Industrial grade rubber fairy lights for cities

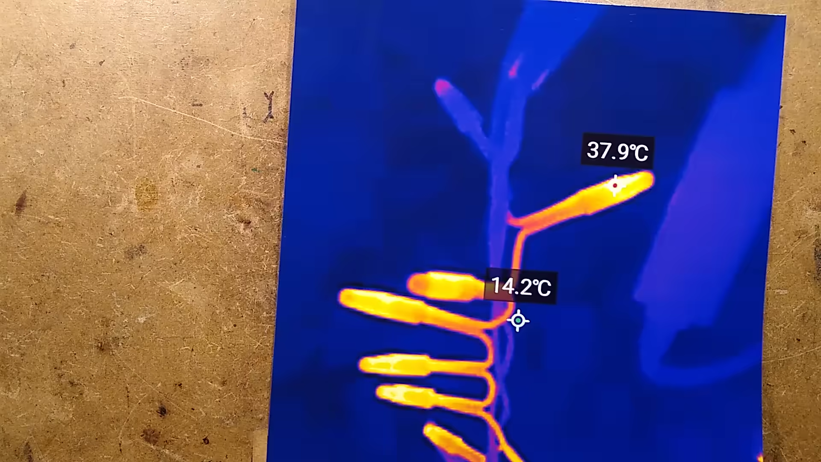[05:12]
On screen: spot 14.2°C
I'll have to do it show it vertically and because Yeah,
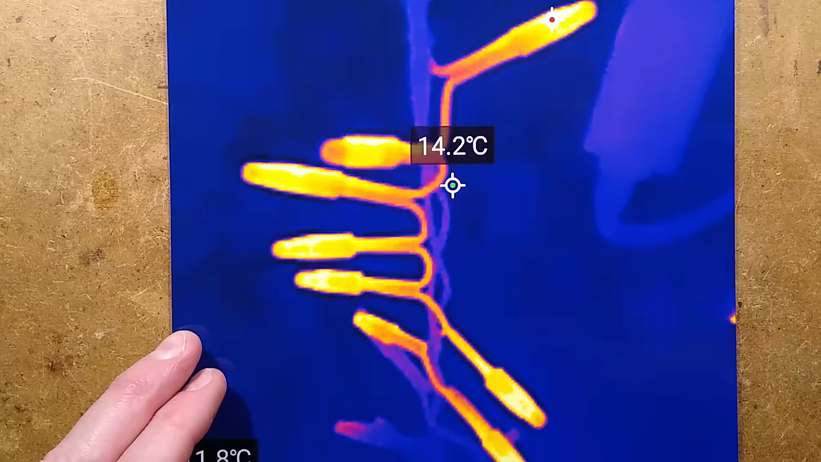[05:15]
On screen: spot 14.2°C
I have to zoom out and show it vertically because It took the picture vertically with the text vertically and there's no choice about that So we can see these glowing ones are the ones of resistors So we've got one two three four five six seven eight
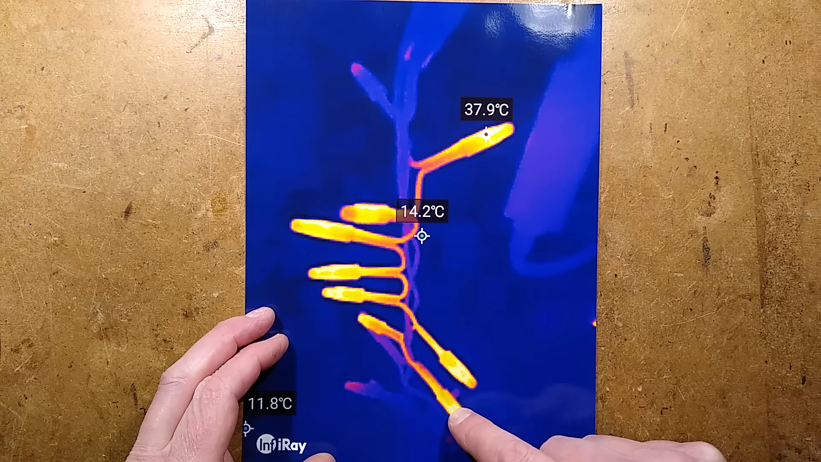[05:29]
On screen: spot 14.2°C, min 11.8°C
and the only deviation from that is the last section of the string Which is slightly less LEDs and for that one. They've used nine Resistors in that just to compensate for the smaller number of LEDs Okie dokie